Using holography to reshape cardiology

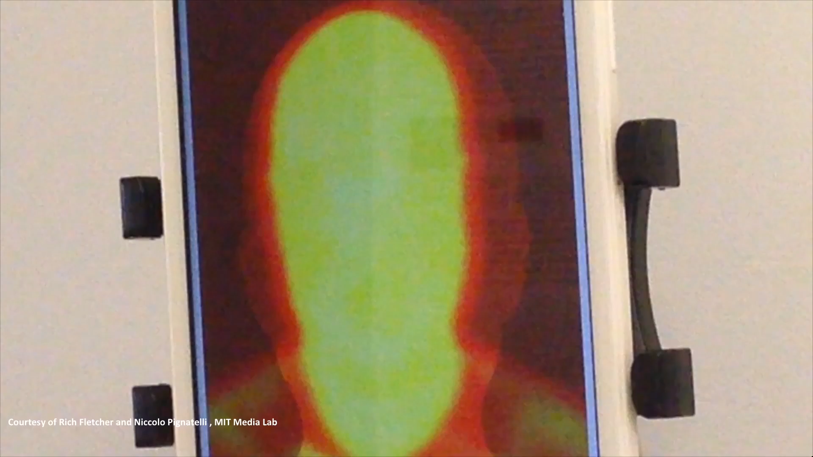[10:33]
have his picture taken, then a thermal scan will try to detect for any abnormalities in the skin circulation,